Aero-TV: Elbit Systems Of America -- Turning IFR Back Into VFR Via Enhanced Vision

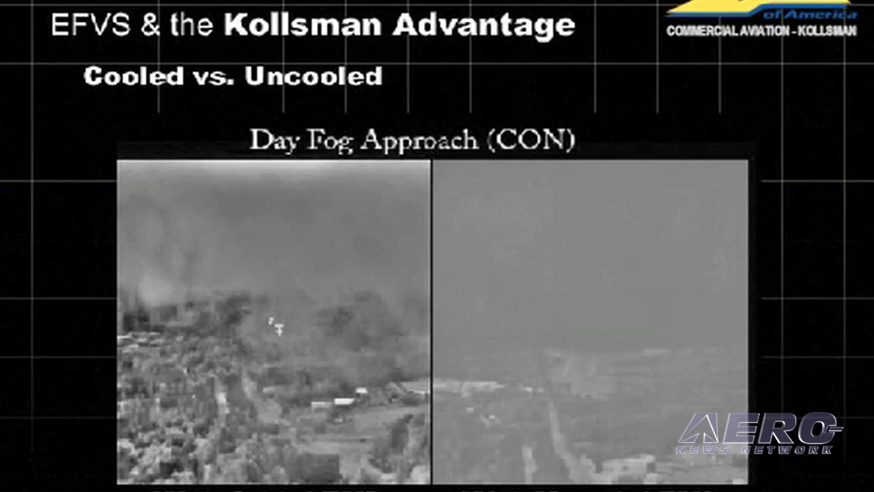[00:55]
and basically do a VFR type landing because he can see with our enhanced vision system on a head-up display.
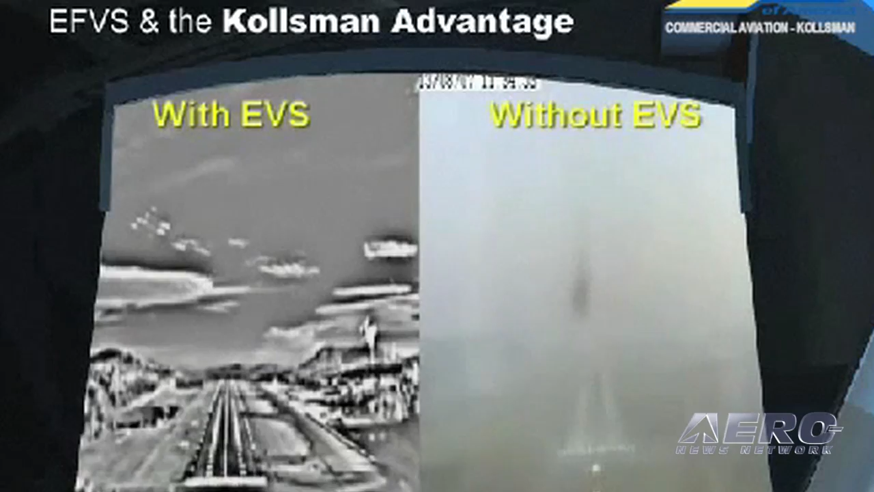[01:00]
And I think the head-up display is probably the most innovative part of what it is you've got here at AEA.